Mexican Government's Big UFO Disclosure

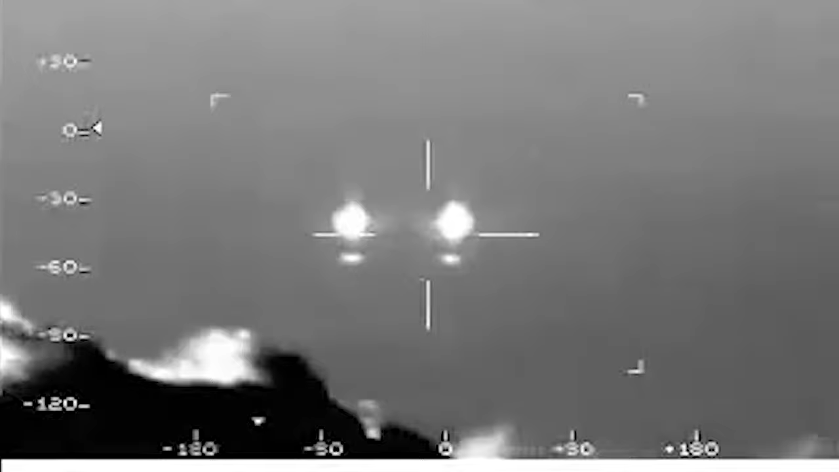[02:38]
The pilot's pilot was the same as the same height. There are some clouds there, it is, it is. But let's look at that, what comes back then. Look at how it looks, it looks like two shots. It looks like at the 7, 8 of the position.
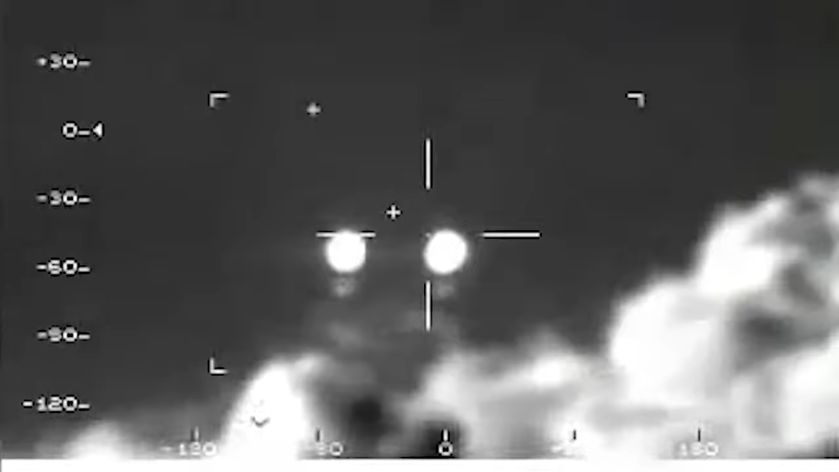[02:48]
What strange is that it brings a point in front. A point in front. A ver, a ver, what have we? No, sir. A ver, permítame, déjale, busco. Y nosotros. Comandante, ¿qué es eso?
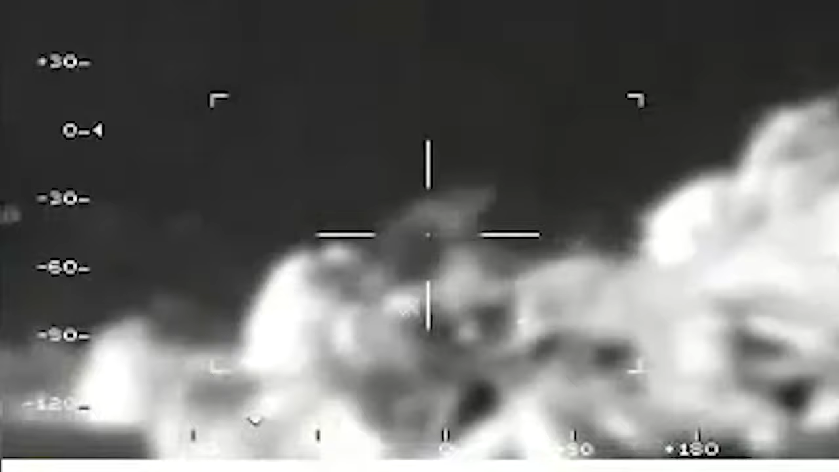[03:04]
¿Qué distancia más o menos lo tenías, Tellez? ¿Eh? Oye, ya, a ver, abusados, es como... Ahí van más. Van más, siguen más atrás. Son 10, 11 objetos.
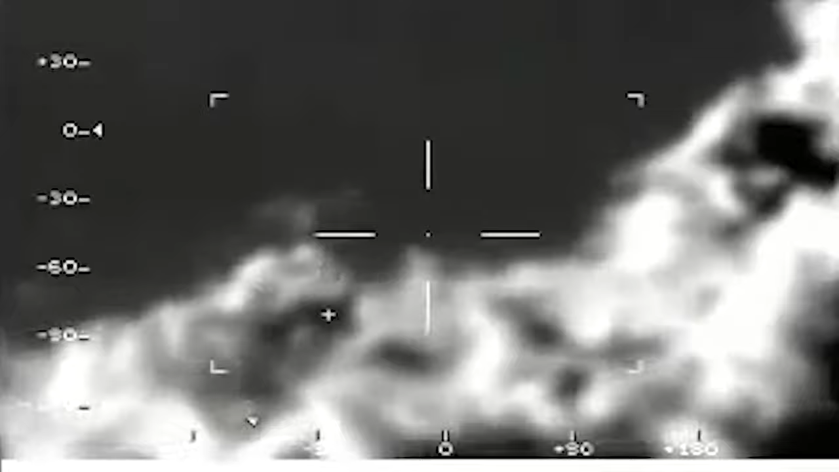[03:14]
Son muchos objetos.
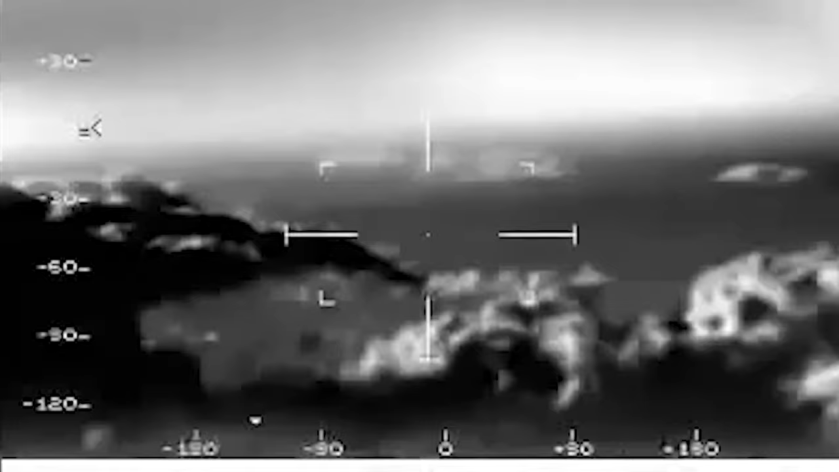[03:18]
Afirmativo. Ahí van. Ahí va, uno. Uno. Y ahí van los atrás. Siguientes.
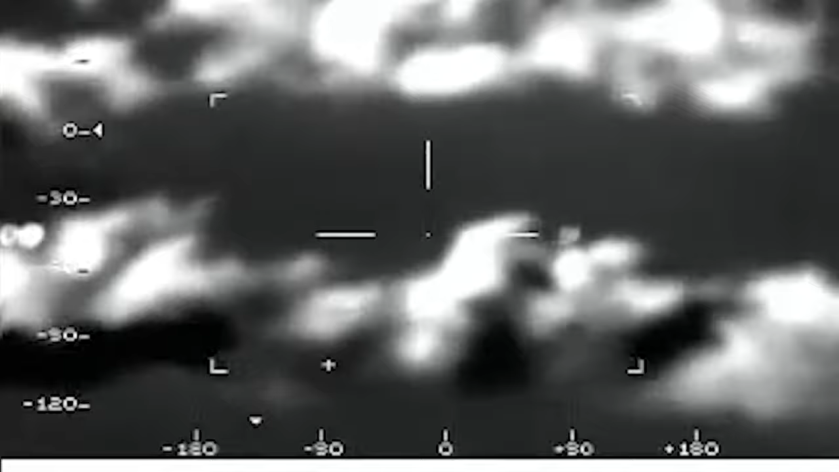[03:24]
¿Qué es eso, Dios mío? Se me correteando. ¿Qué es eso?
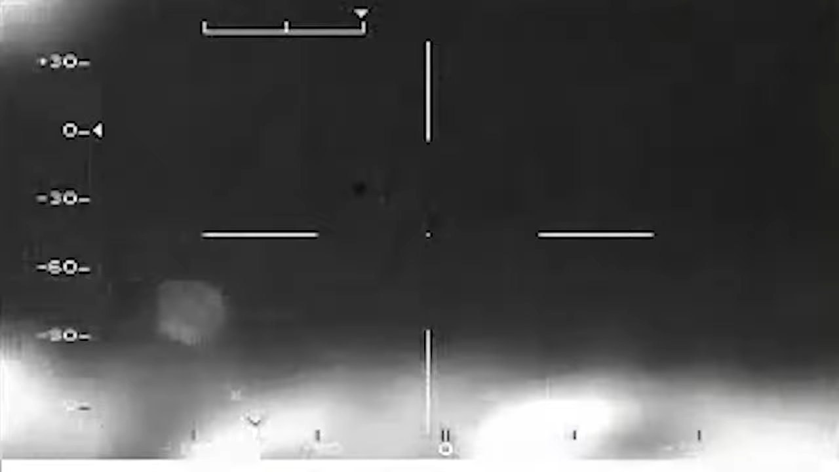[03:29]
A ver, traté de enfocar. El máximo, el máximo. El máximo.
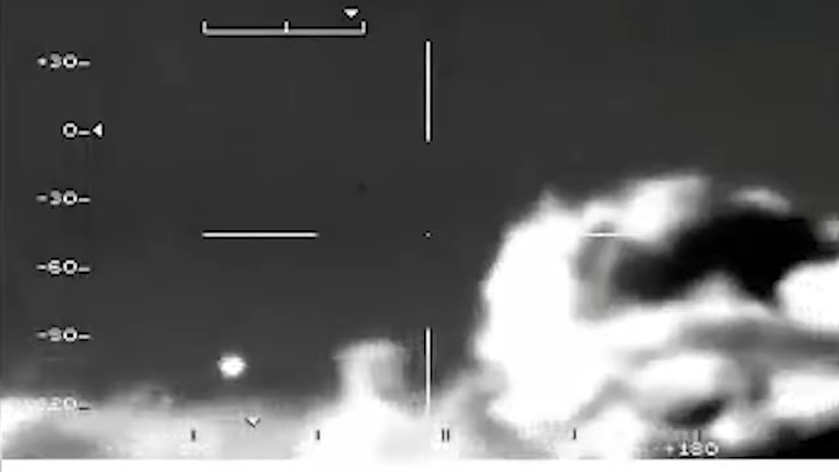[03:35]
Ok, no le hace que lo dejen atrás. Sigue, sigue, sigue. Ok. Van. Sigue ese, no lo dejes, este... No, van todos. Van aproximadamente bajo 10. Ya lo dio. Ya lo dio. Y van pasando. Sigan ese, no, no lo pierdes.
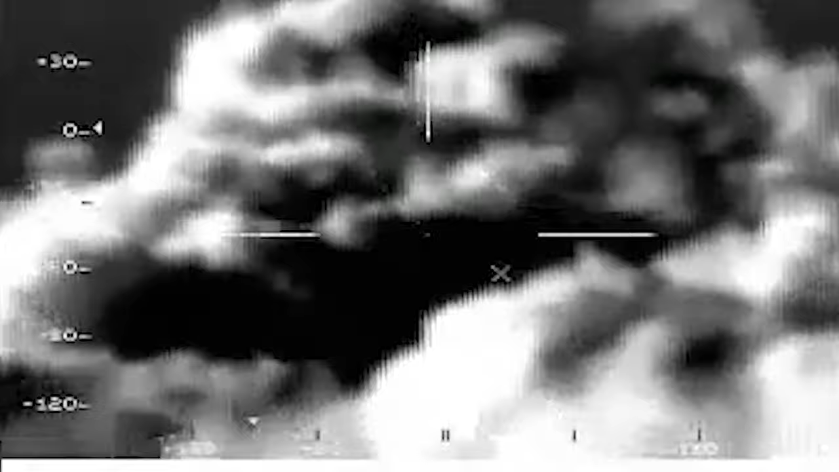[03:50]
Ahí van. Ahí van. 3, 4, 5, 6. Son 6.
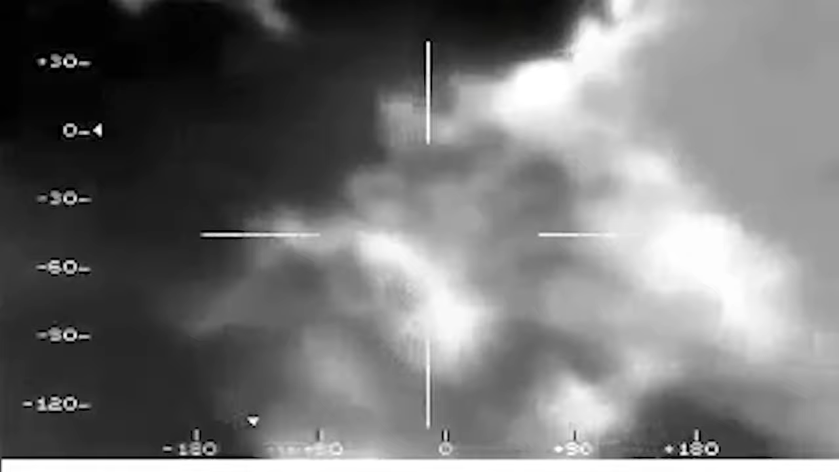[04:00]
Abajo, o arriba, o arriba. En medio, ahí van. Ahí van. 1, 2, 3, 4, 5. Qué barbaridad, eh.
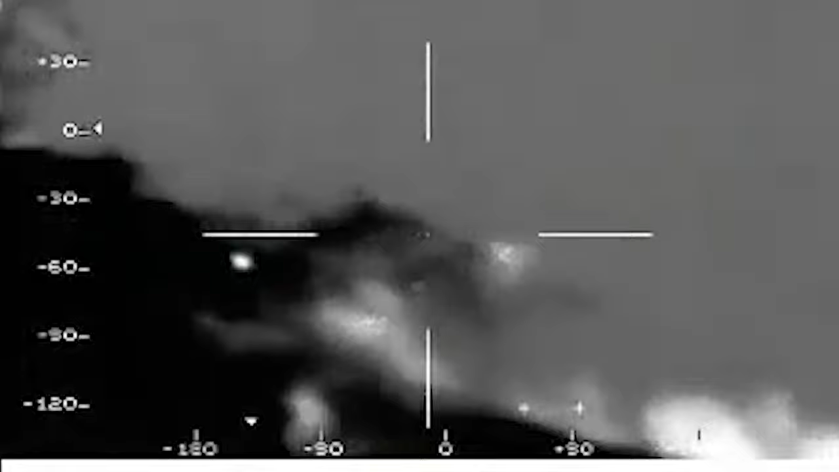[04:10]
Ahí se van a ver bien, pues. Y van a una velocidad, pero... 1, 2, 3, 4, 5, 6, 7, 8 en la pantalla.
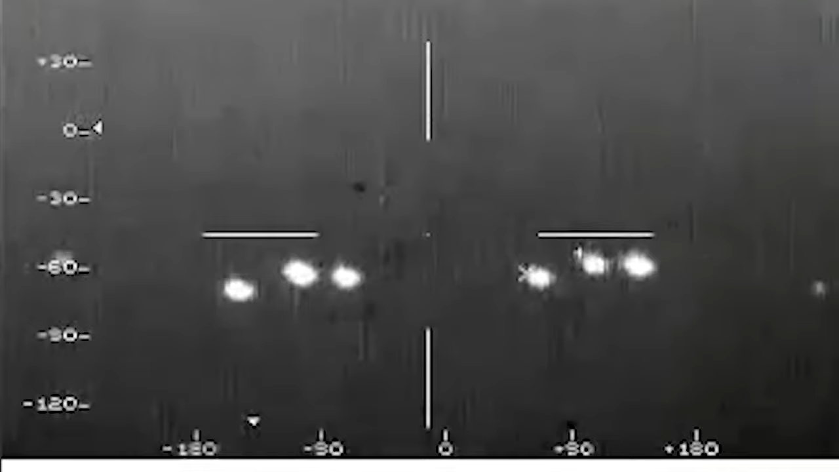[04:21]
Síguelo, no lo cierres. ¿Están a la misma altura este, Tellez? Afirmativo. Poquito. Arriba.
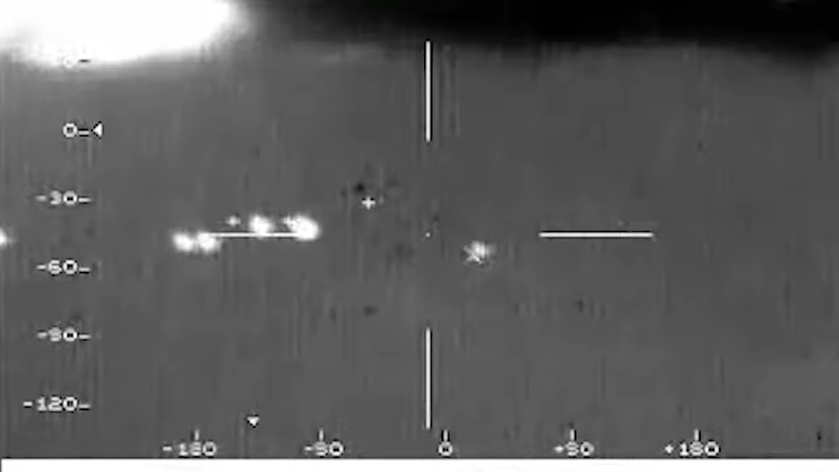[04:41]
8, 9, 10, 11, contando toda la cola. 2, 4, 6, 8, 10, 11. Porque no sabemos qué estamos viendo. Son unos objetos nada más luminosos que vienen a la misma altura que nosotros. Pero no podemos saber qué distancia. ¿Por qué nos vienen siguiendo?